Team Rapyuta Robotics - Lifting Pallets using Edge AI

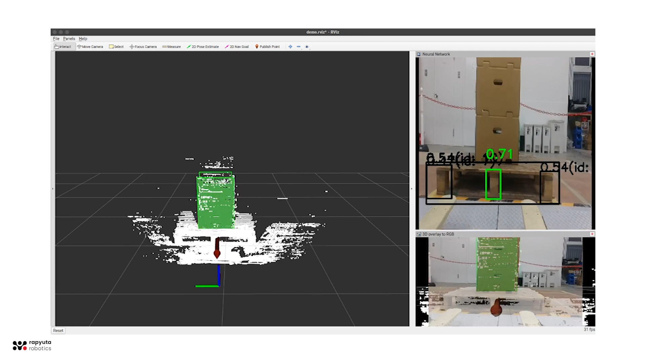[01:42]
This helps the sensor to find where the object and image are and what the object itself is. Further, we use stereo camera to create a depth map and find the position of the pallet.
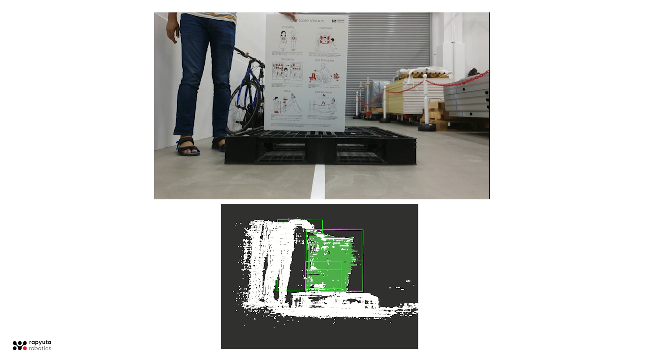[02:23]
Neural networks provides a high amount of flexibility in what to detect, further pushing the potential for its automation.
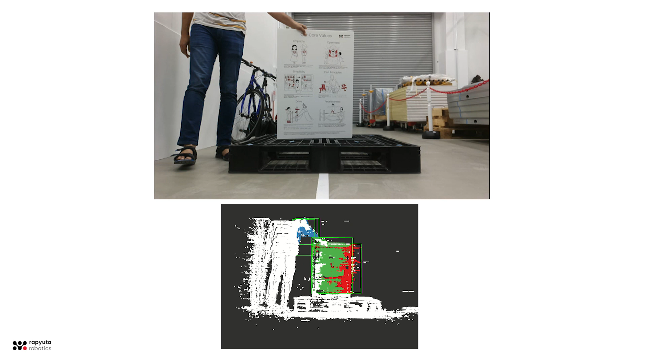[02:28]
We also utilize the camera and its depth image to detect obstacles as well.
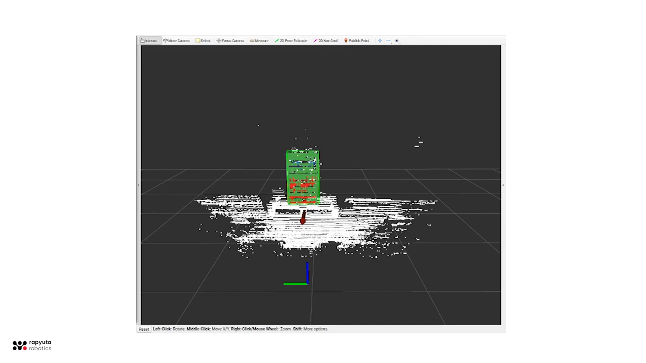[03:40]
Our contributions allow other people to convert computer vision algorithms into handcrafted neural networks and deploy on the camera to offload some computation, which results in lower overall latencies.